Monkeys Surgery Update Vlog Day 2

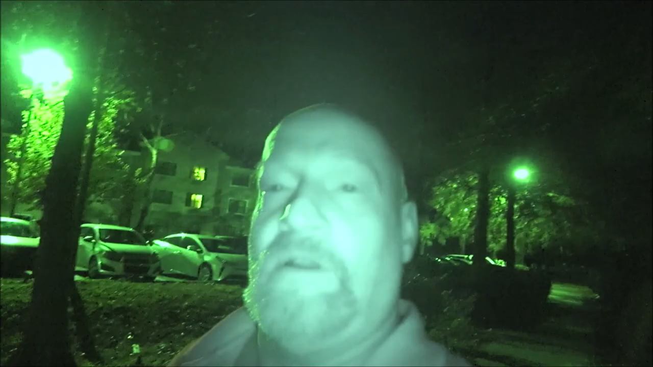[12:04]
Okay, everyone Got you a night shot Because Well It's dark out here Bruno and I are on On the walking trail here We're right beside the pond Right there Or retention pond Or lake Or whatever you want to call it
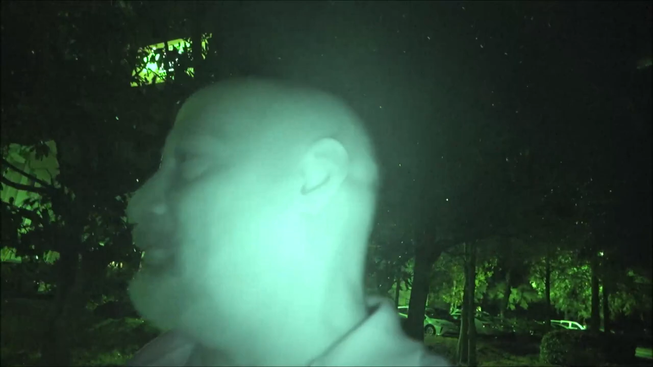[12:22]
That we filmed yesterday Monk is resting She's doing very well So Thought I'd bring Bruno out To do my To do my outro For this video